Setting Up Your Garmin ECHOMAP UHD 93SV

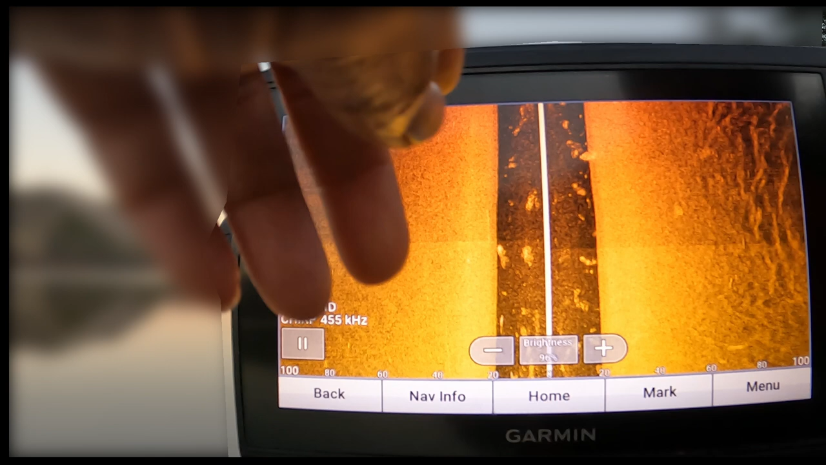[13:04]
what i'm trying to do is i'm looking at the so this white line is going to be the center of our
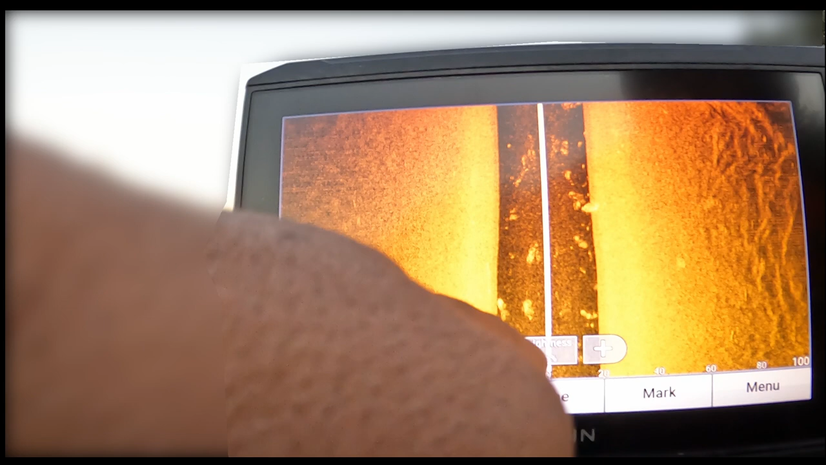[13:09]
boat this section in the middle is going to be the water column so what i'm going to do is i'm going to want to get that water column black
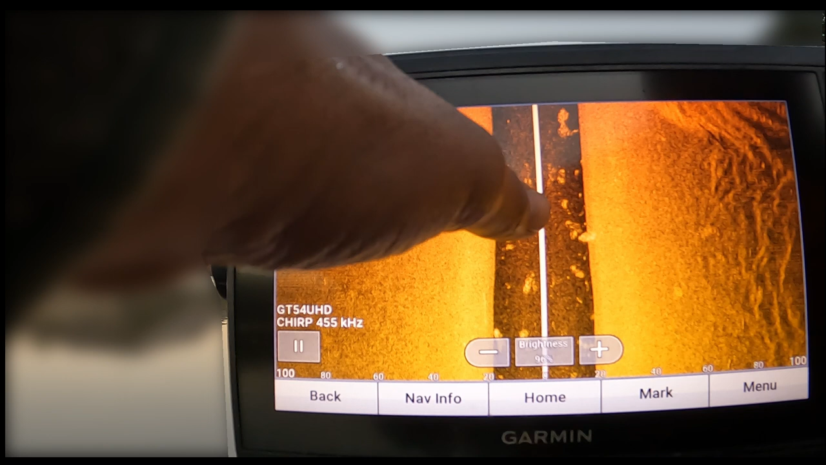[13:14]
basically clear from all this noise and then we know we're at a good point
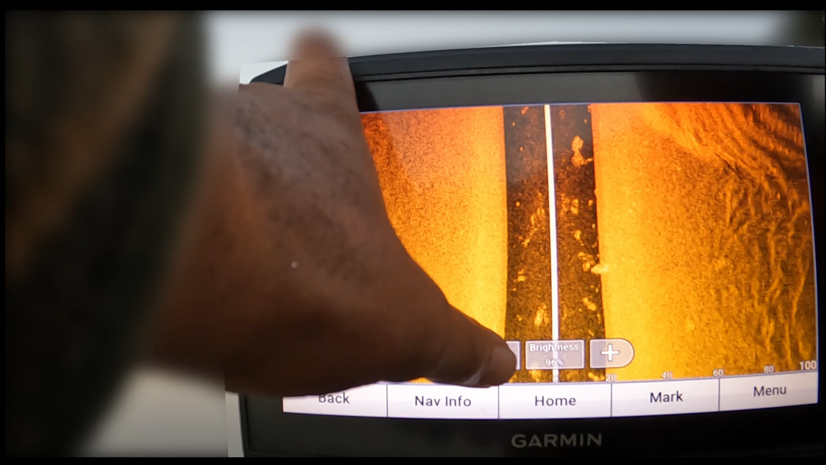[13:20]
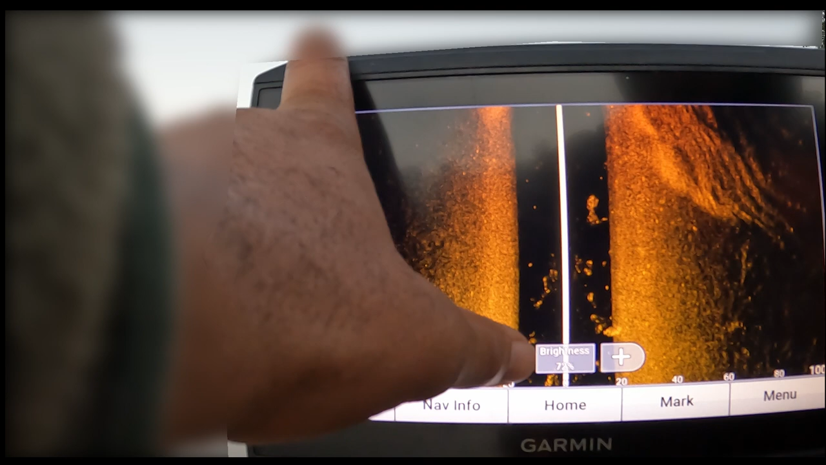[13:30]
okay you see how that cleared up we just have just a little bit of noise in there not too
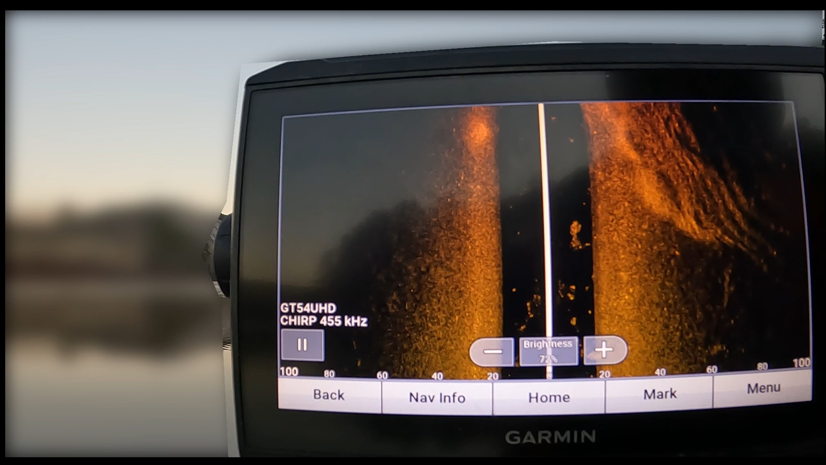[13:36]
much now to sharpen up that picture we're going to go to menu
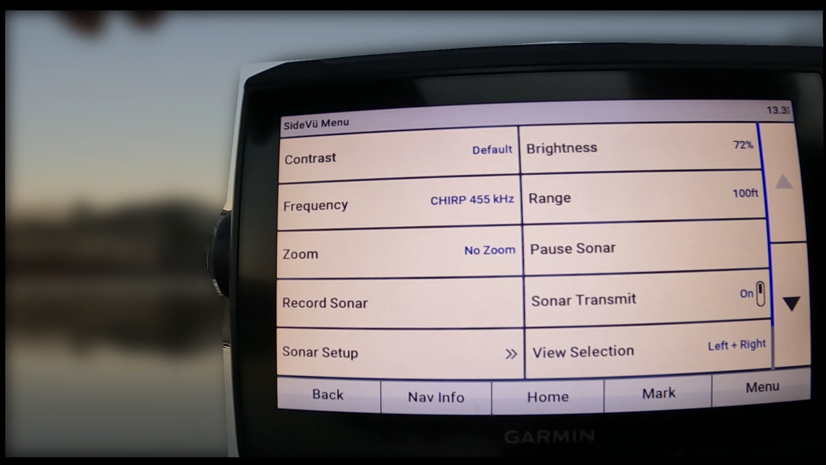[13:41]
and we're going to adjust our contrast so guys when it comes to your contrast i've heard some people suggest low contrast settings uh the folks at bass pro have suggested high contrast i've used both
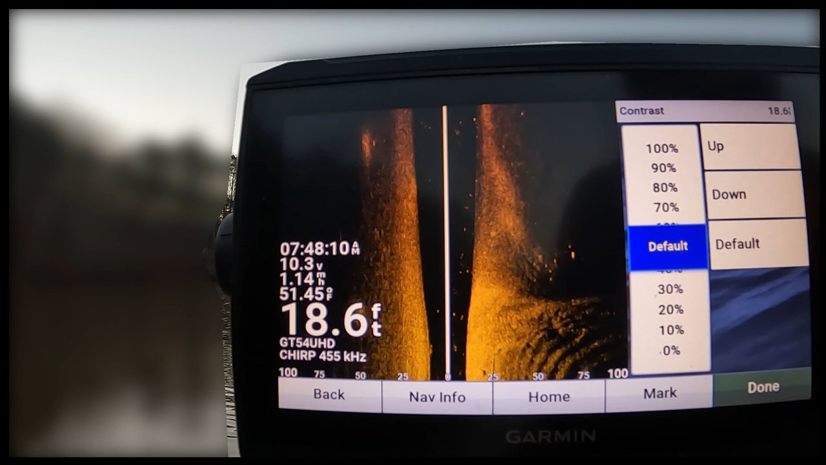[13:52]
On screen: depth 18.6 ft
uh it's just a feel thing with this unit don't be afraid to tinker around with it and adjust your settings to your liking so
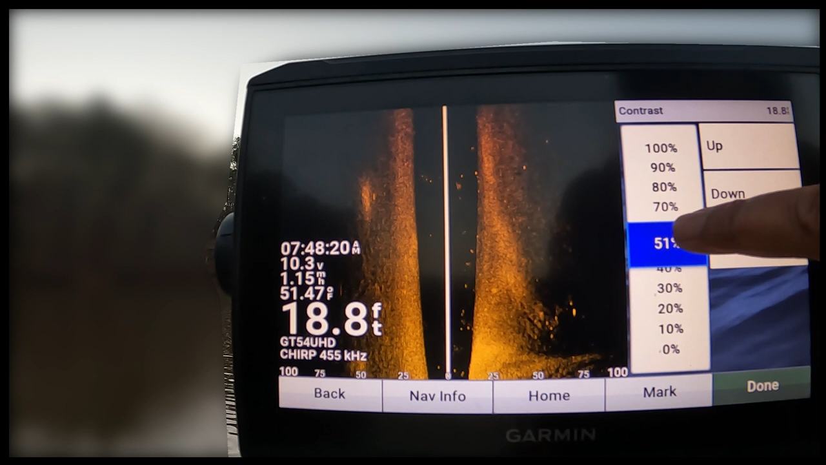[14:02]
On screen: depth 18.8 ft
right now i'm filling the high contrast settings so i'll move it up until
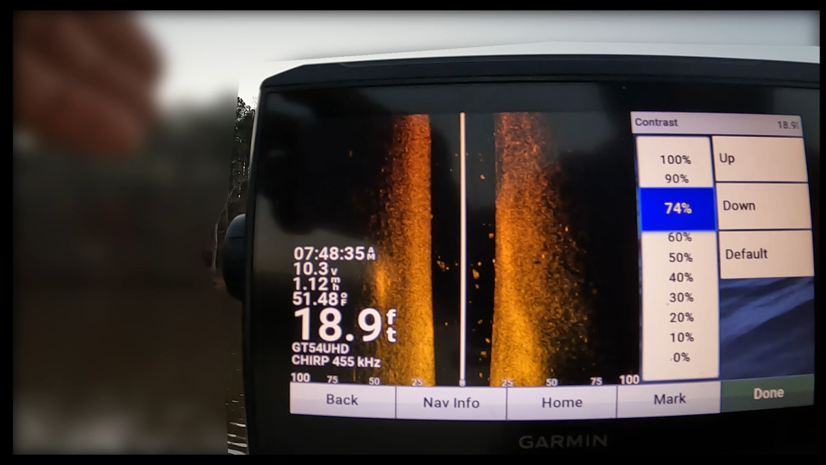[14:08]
On screen: depth 18.9 ft
the dots in the center start to become a little bit more pronounced and if there's any structure on the bottom
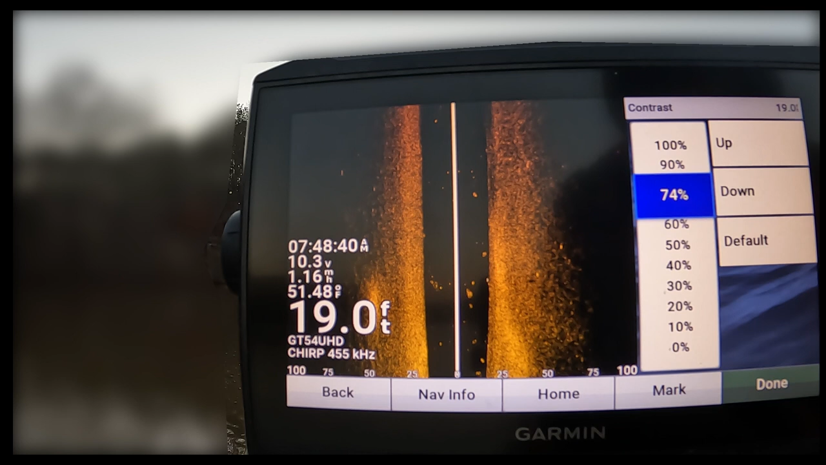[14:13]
On screen: depth 19.0 ft, water 51.48°F
that becomes more pronounced as well and then we hit done
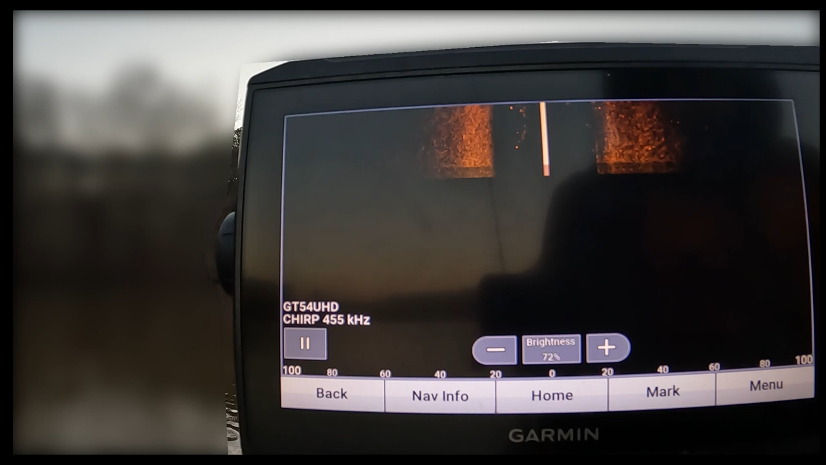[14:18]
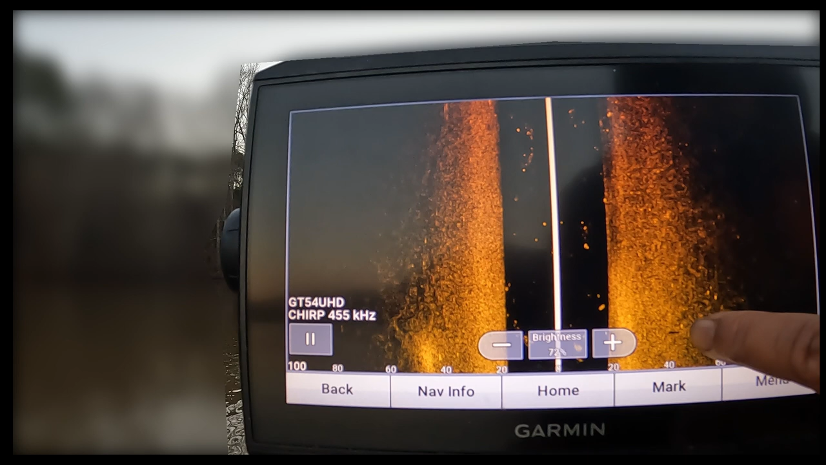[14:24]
and now if you can see that that little dot there that's going to be a fish that's possibly a fish and the
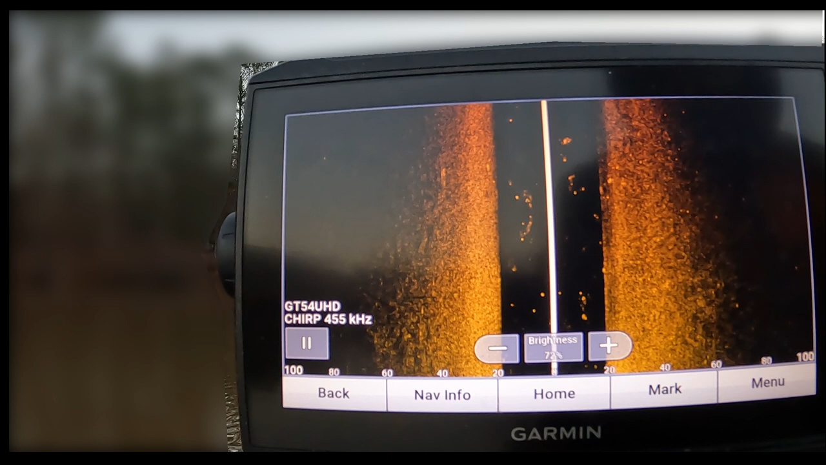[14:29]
rest of these dots in here is going to be more than likely be bait fish
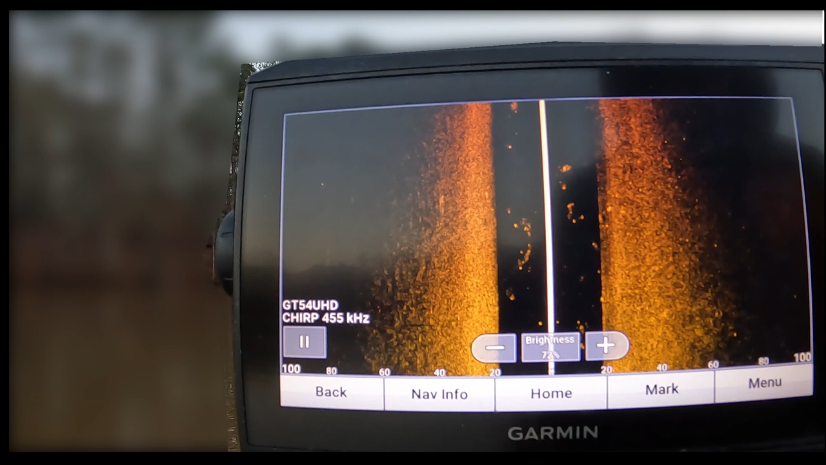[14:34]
or just trash in the water it looks like some structure off the bottom here
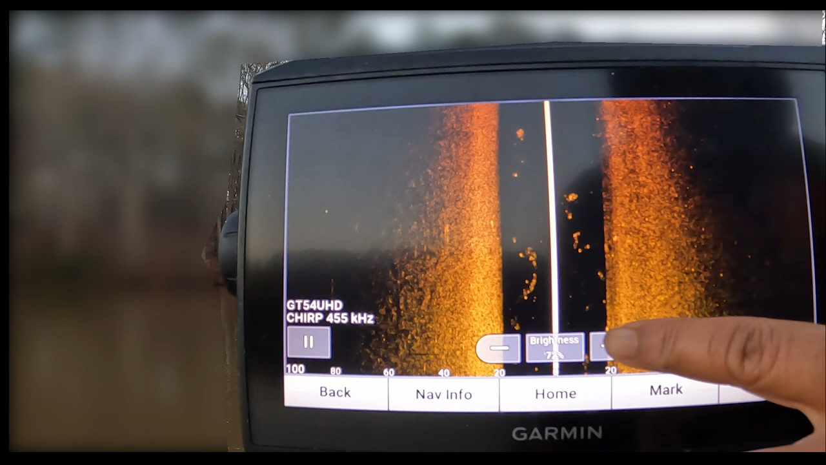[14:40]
and again i like to keep brightness on the screen so i can move
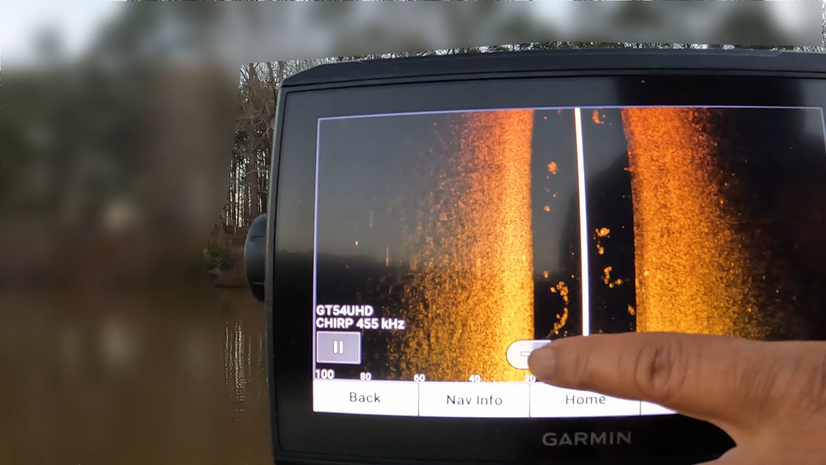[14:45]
that brightness up and down as i need to and also we can always go back and change our contrast
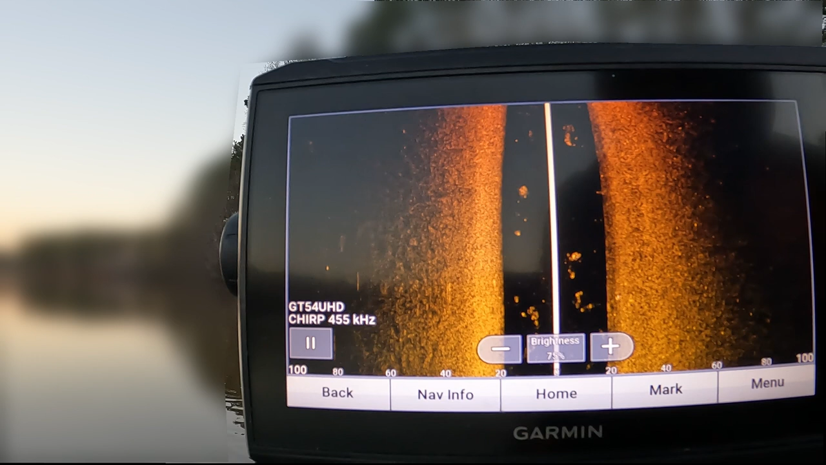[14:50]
and you can also in turn i didn't mention it but you can also do the same thing with the clear view when it comes to contrast